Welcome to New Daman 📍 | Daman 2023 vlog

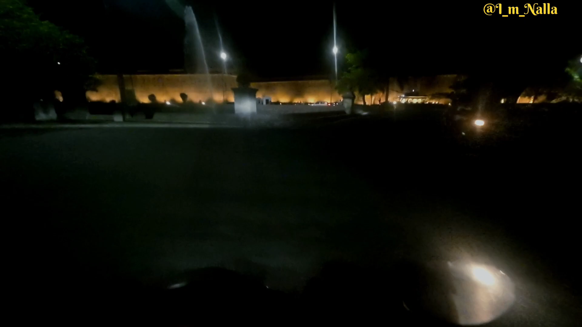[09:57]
यहां पर दो फांटेन चालू इतना मस्त सा यह देखो गाइस